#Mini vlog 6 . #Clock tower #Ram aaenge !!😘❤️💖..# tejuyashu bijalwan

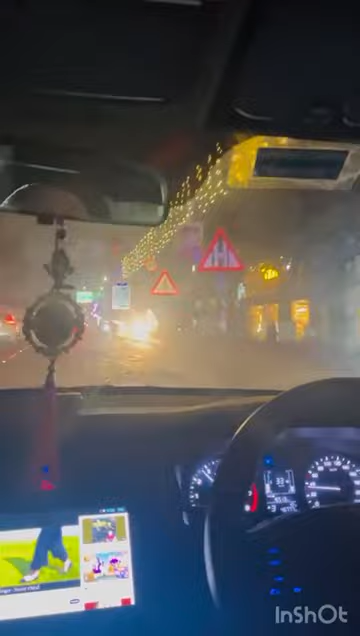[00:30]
मत भूलना सो गाइज हम क्लॉक टावर पहुंच चुके आप देख सकते हैं राम जी और सीता जी की पिच्चर डिस्प्ले हुई है क्लॉक टावर में बहुत जाद ही बड़ी और पूरा लाइट से यह डेकॉरेट हो रखा है